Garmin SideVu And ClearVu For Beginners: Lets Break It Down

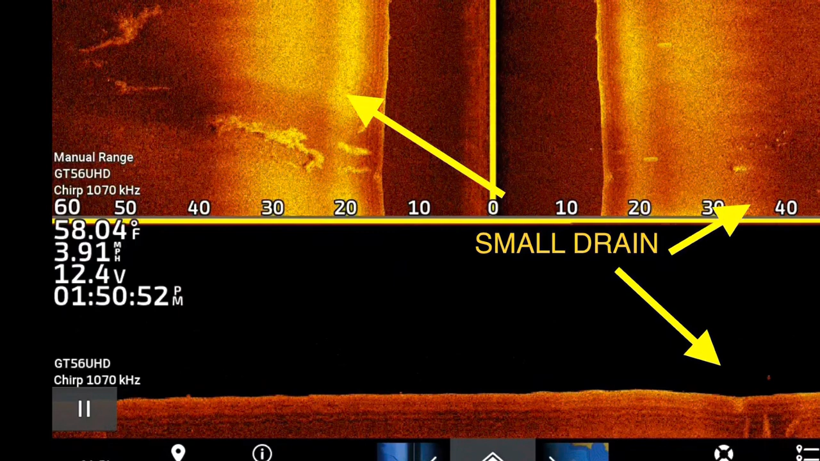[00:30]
On screen: water 58.04°F, speed 3.91 mph
but you can also see the darkness of the drain the bright edges which are bright returns and that darkness and you see little small patches of grass now watch how this creek on the left hand side curves around to the right and then curves right back around to the left now in that small bend in the drain you
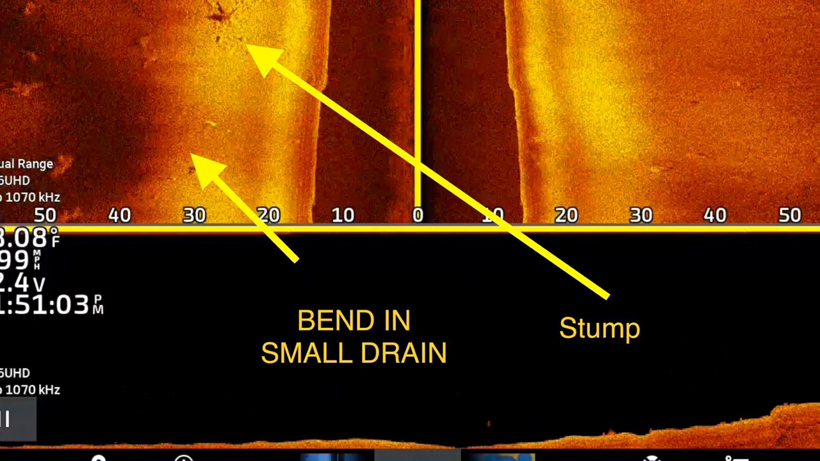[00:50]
see a stump sitting right on the edge absolutely perfect place
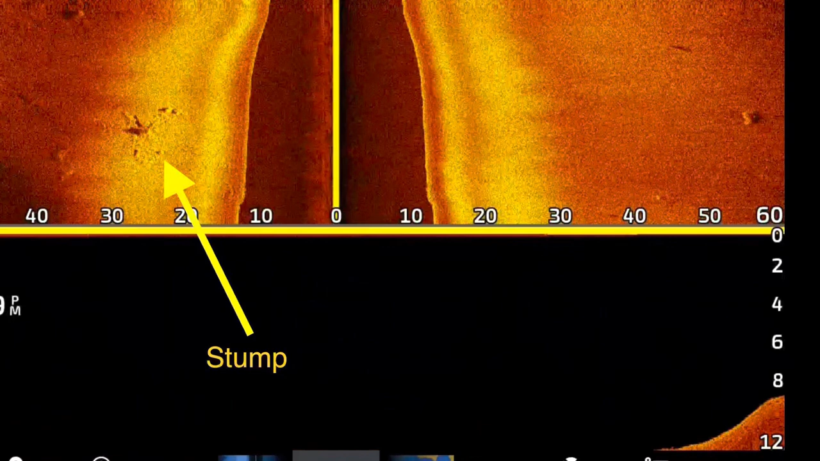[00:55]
for summertime bass as they pull out here's another view of it a little bit better of the stump man this is an amazing little picture right here
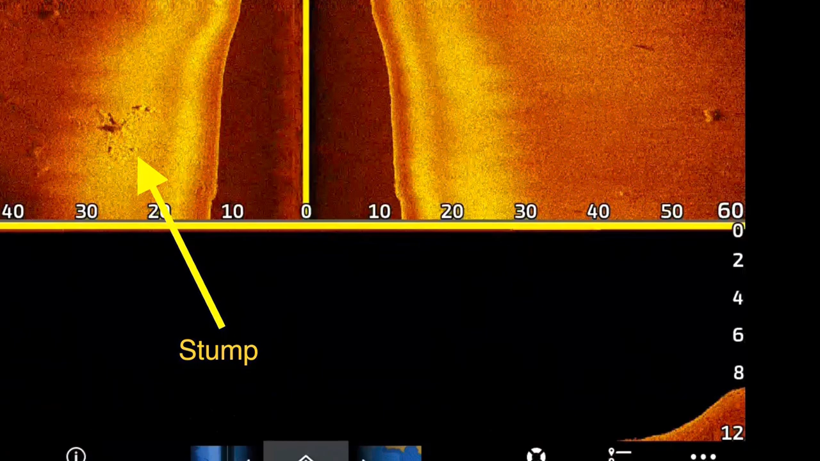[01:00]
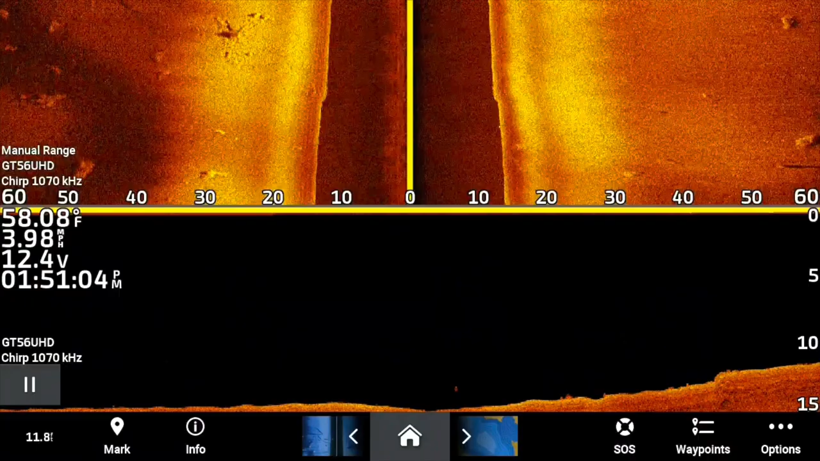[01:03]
On screen: water 58.08°F, speed 3.98 mph
there's not much change in depth but fish don't need a whole lot of change in depth and these are things that you're not going to see on your regular as you're fishing because they're just not that visible here we are the creeks curving right back up to where we are as you can see on the down view we're only in six foot of water but that dark area on the left that's a lot deeper and it's just good to see
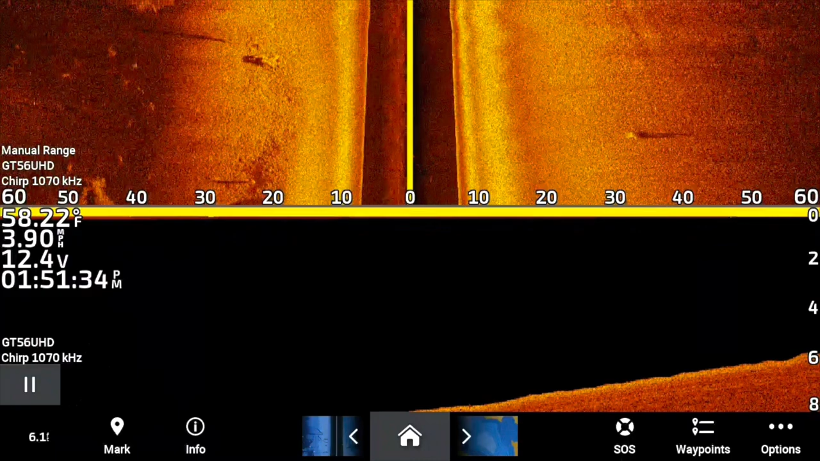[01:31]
On screen: water 58.22°F, speed 3.90 mph
these things this is a little small drain that just winds up through this flat that is perfect perfect spot that fish use for migrating in
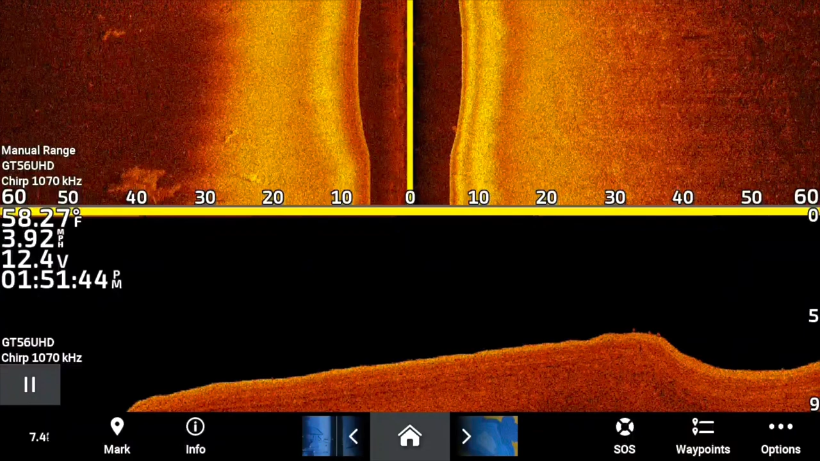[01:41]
On screen: water 58.27°F, speed 3.92 mph
and out they may go shallow they'll use that to migrate in to feed shallow um then they'll migrate out to their summer places and things like that and uh it's just good to know these things and and good to see these things because these little small drains are not going to show up on uh navionics and lake master charts and things like that but on the right side here you'll see a seawall that leads up to a small
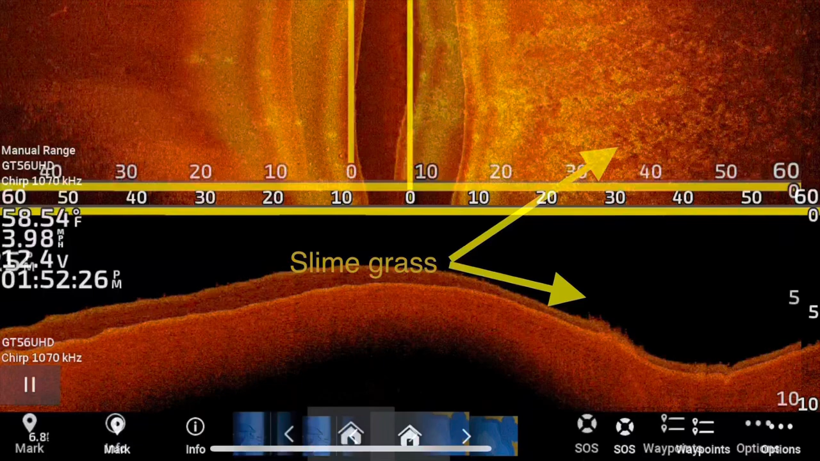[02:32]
On screen: water 58.54°F, speed 3.98 mph
because of the you can see it on the down view where it goes down about two or three feet a little
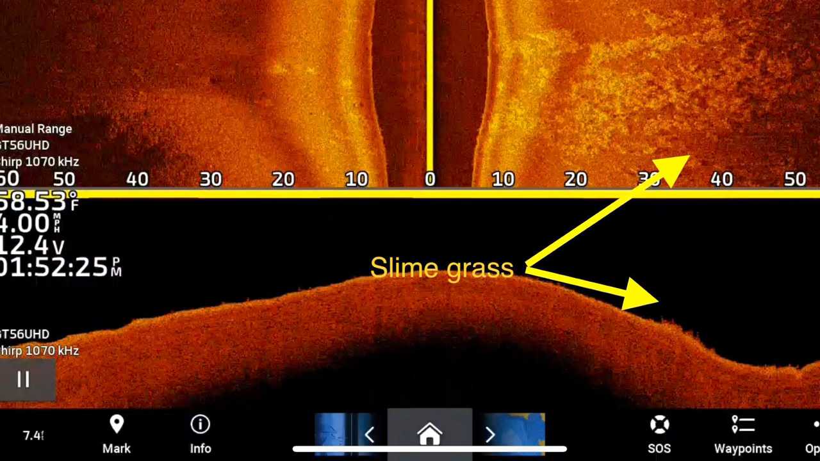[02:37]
On screen: water 58.53°F
bit deeper here but i noticed this is what i call slime grass now you can notice this slime grass because it's that grass that's on the bottom but if you look on the down view or the clear view you can notice that grass barely comes off the bottom and
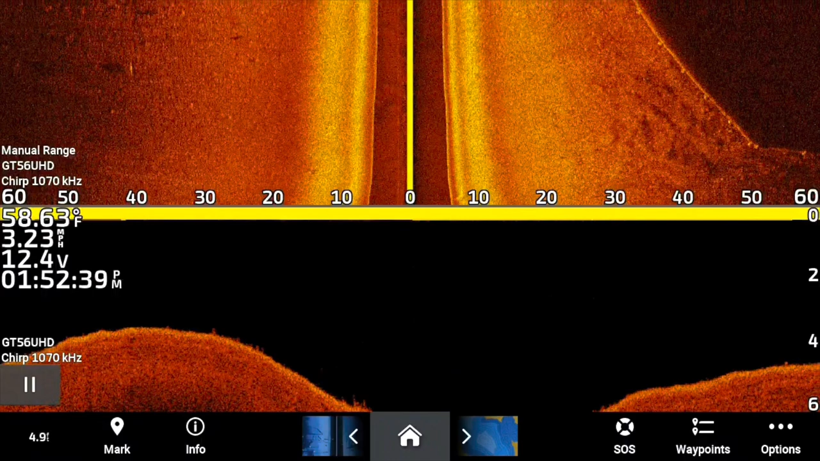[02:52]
On screen: water 58.63°F, speed 3.23 mph
i'm not saying you don't catch fish in there but i don't have a lot of success catching fish in those type areas now here you can see another seawall you can actually see the post um
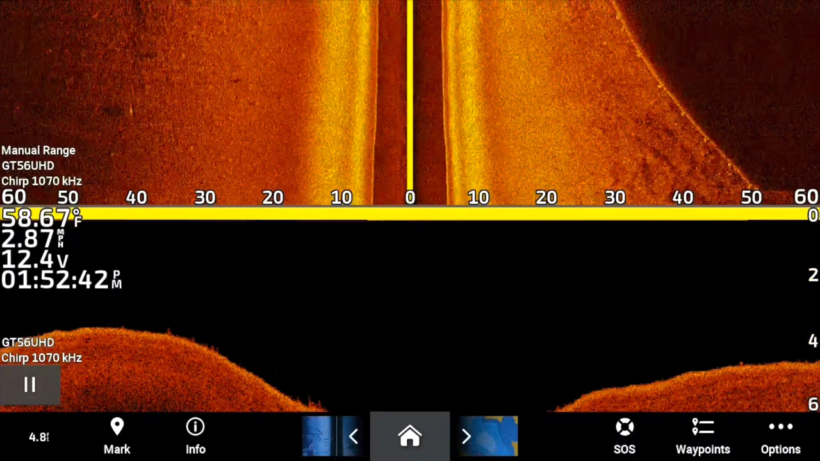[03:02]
On screen: water 58.67°F, speed 2.87 mph
very very clearly and you can see a big fish off to the left which he's uh you know 60 70 feet off the wall but it's just good to note this now here's another really really cool feature and tells you why boat ramps hold fish so well um we're coming up to a boat ramp and you can see on each side of the boat ramp how far it falls
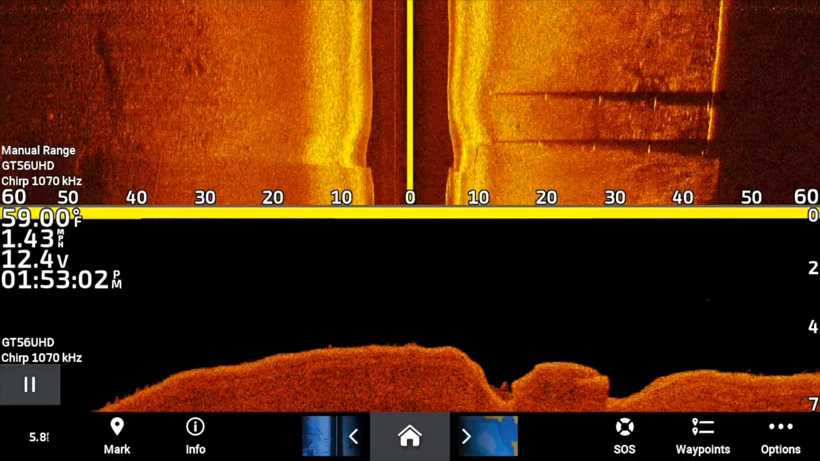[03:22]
On screen: water 59.00°F, speed 1.43 mph
off so if you fall off boat ramp you're in some serious trouble but that's also why it holds fish is
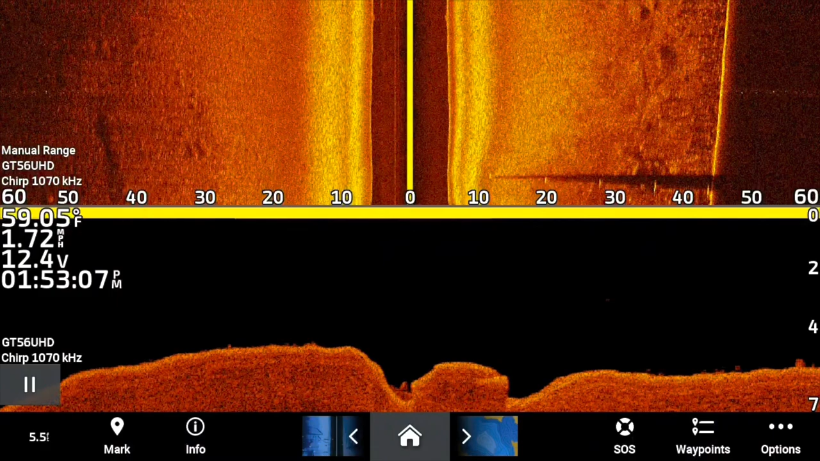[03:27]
On screen: water 59.05°F, speed 1.72 mph
those small ditches on each side all right guys what do you think of that it's amazing what you can see by just